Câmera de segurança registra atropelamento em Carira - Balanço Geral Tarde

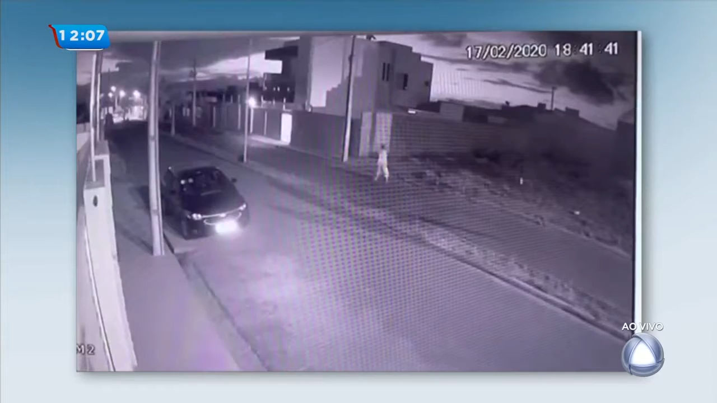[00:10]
estamos mostrando aí as câmeras de segurança de uma residência que mostram ela caminhando pela rua quando foi surpreendida por uma motocicleta que provavelmente, nós não podemos confirmar isso, mas provavelmente essa motocicleta estaria em uma alta velocidade, né? E aí ela se feriu, o motociclista se feriu também, os dois foram socorridos pelo SAMU, foram encaminhados para o hospital da região e levados em seguida para o hospital de Itabaiana, onde ainda permanecem lá.